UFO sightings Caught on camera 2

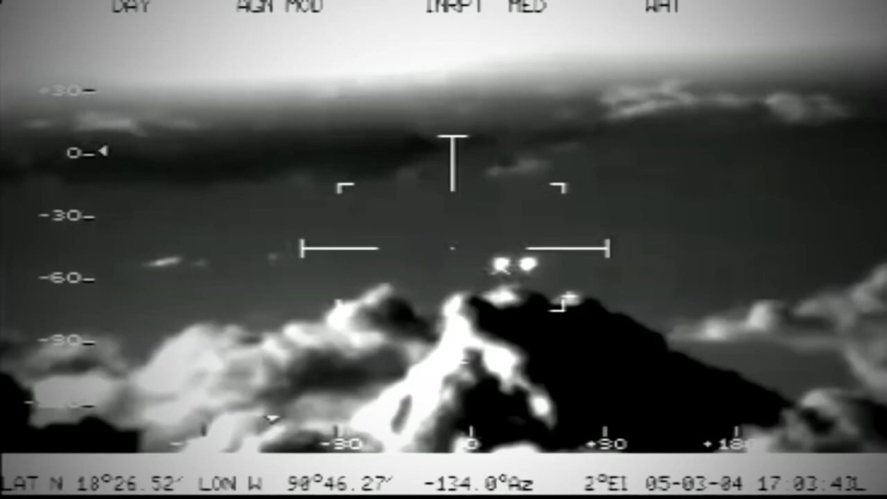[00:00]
11 unidentified flying objects over the skies of southern Campeche State.
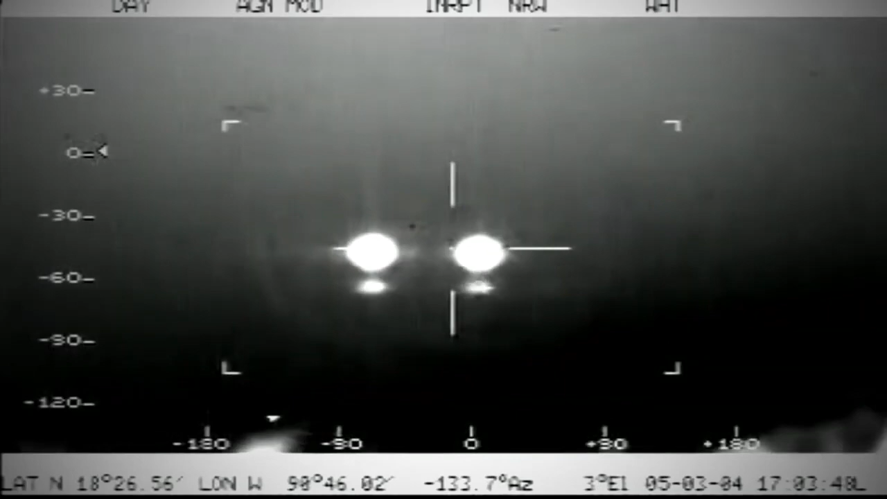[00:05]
The pilots were flying at an altitude of about 3,500 meters when they were filming the UFOs.